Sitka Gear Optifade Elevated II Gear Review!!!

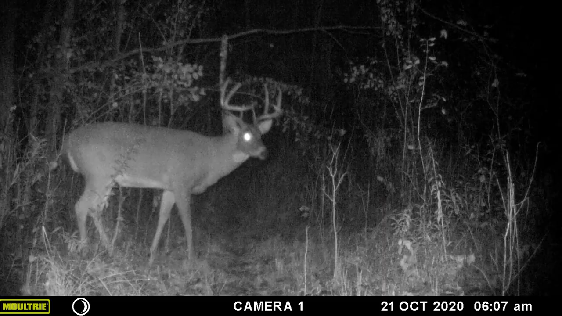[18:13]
photo here this one i got back in the middle of july so i'm one time then came back a month ago and then i saw him again on trail camera of course um a couple weeks ago so hopefully he survived the the gun deer season here in wisconsin because i know it's like a war zone with gun deer here but yeah make sure you hit that subscribe button down below again i'll be doing a giveaway of 2 000 subscribers keep an eye out for that and until next time see you guys